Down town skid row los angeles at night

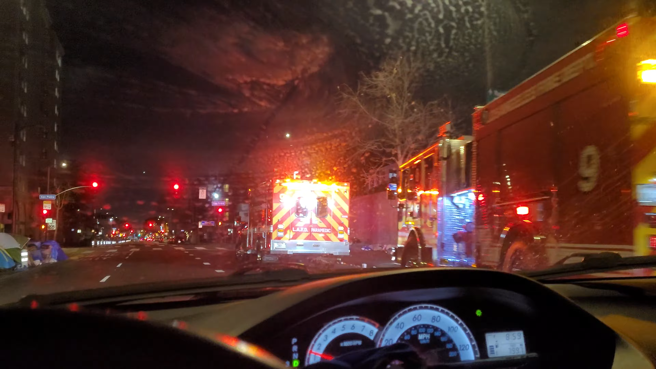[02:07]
I'm gonna go left here. Looks like, uh...
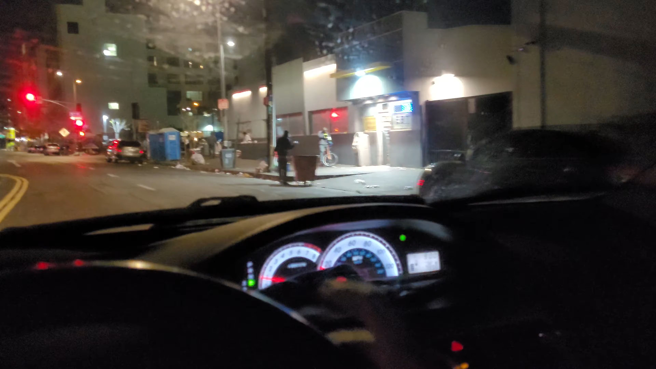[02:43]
And the other side. I'm gonna go left here. That's where I got that food from. Stay with me, you guys. And, uh... There you go. Tent's there. All kinds of stuff across the street.
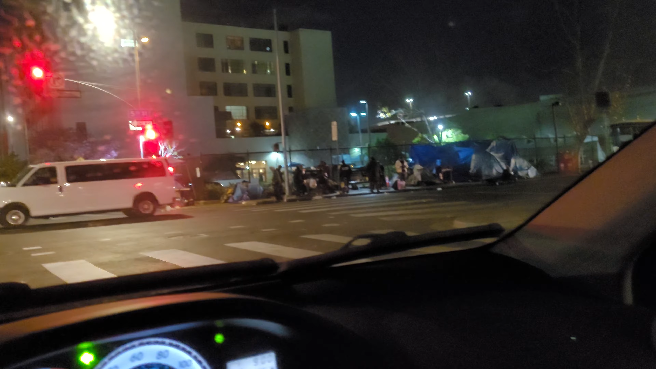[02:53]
I don't know what's happening there. Stuff over there. Step across the street.
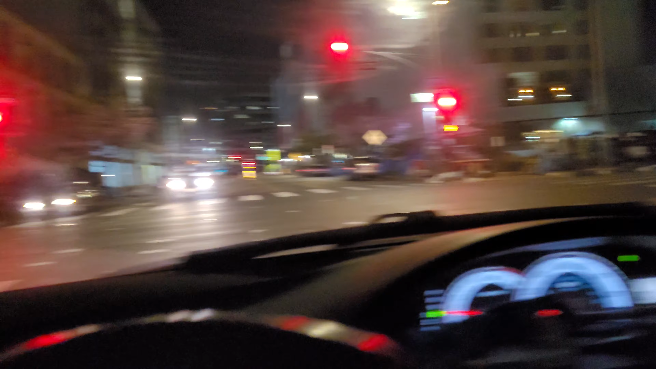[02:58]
Camping over here. It's pretty crazy.
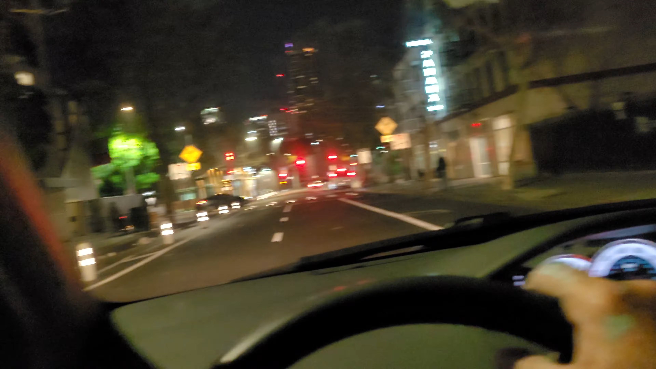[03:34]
There was food right over here a minute ago. And, uh...
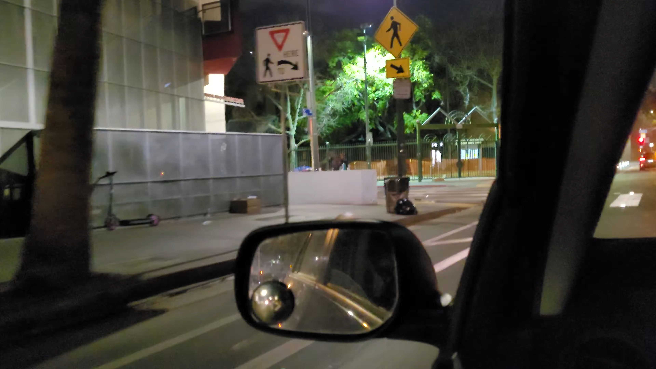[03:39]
Yeah, that was cool. I guess I'll go left here.
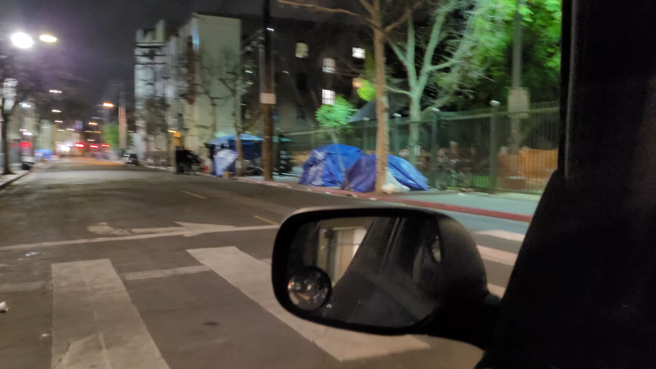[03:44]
Down the street. It's a great... Situation.
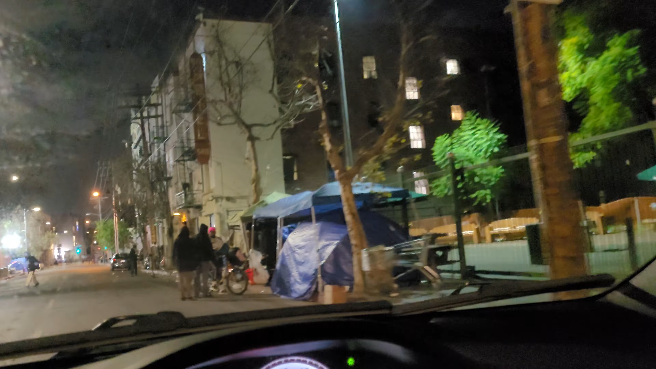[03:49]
Pretty crazy. Better punch it through here.
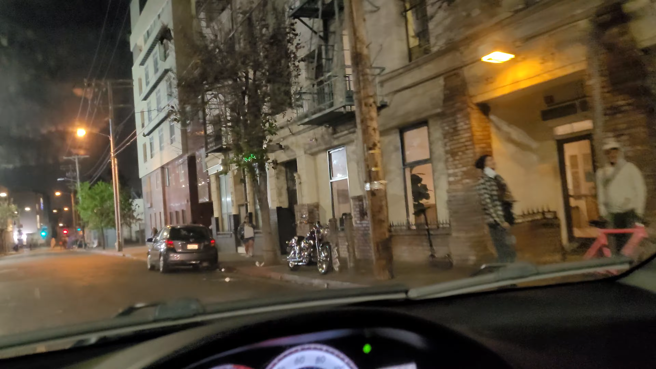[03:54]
Pretty nuts. There's a nice motorcycle. That's interesting. Stuff on the left here. People just camping out. Hanging out.
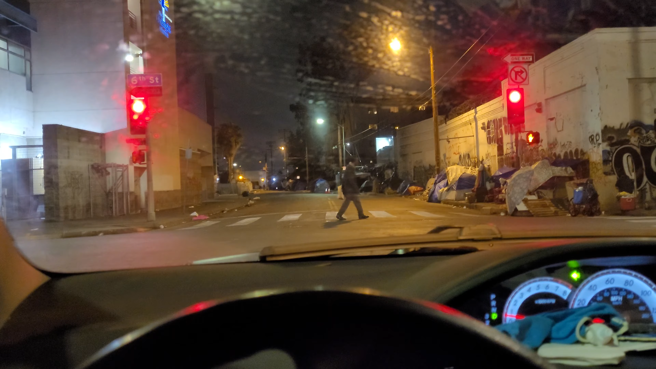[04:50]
A little crazy out here. Alright, good. The light's turning, you guys.
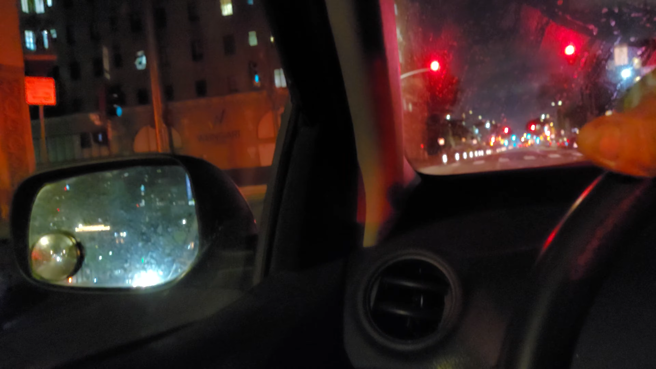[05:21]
I guess we'll go left right here again. Right at the light.
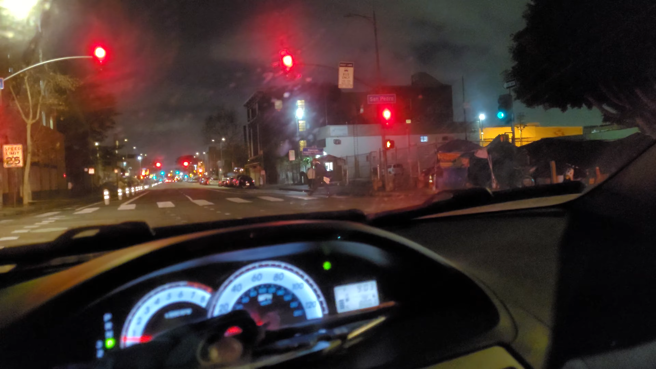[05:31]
Got the ambulance in the back. You can see it. Back there. My good. We got a light. Green light. Got a green light. So I'm gonna get out of here, you guys. You saw the video in LA. It's crazy down here.
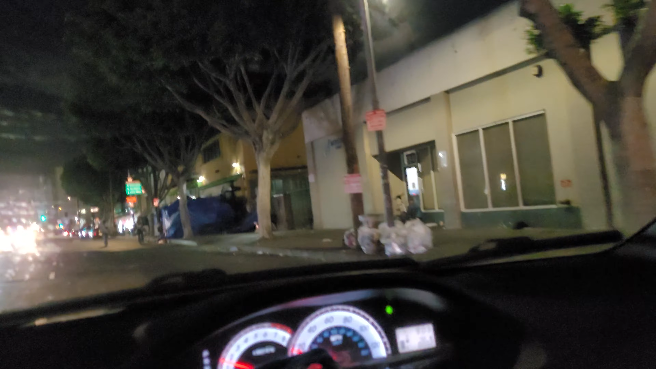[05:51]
I'm gonna head to Santa Monica a lot mellower. Sort of hippie, bohemian, homeless situation.
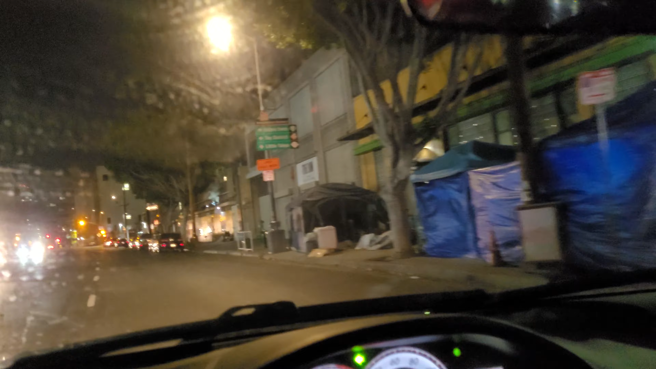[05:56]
But LA's pretty ghetto situation. So, uh... Gnarly. Yep. There's the tents. I gotta get out of here real quick.
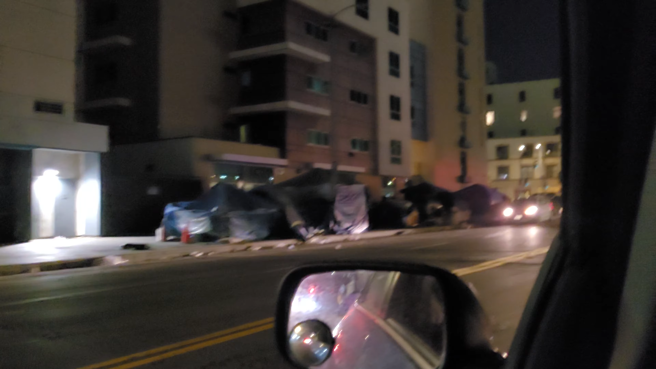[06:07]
And, uh...
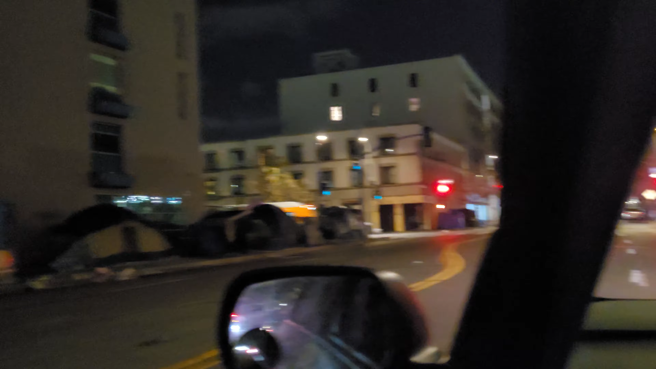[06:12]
There's all kinds of craziness on this corner. They got outhouses, toilets there, but, uh...
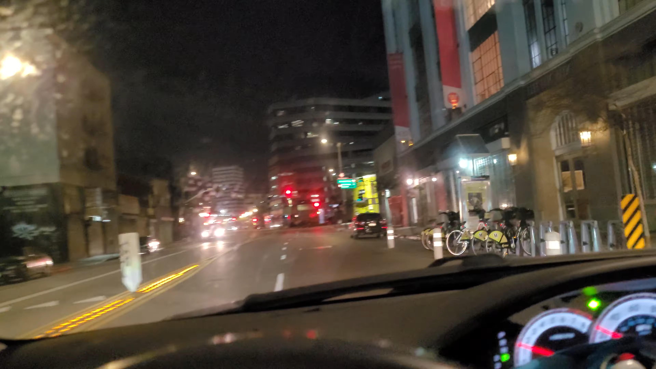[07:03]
And, uh... Down to Santa Monica. There's a tent.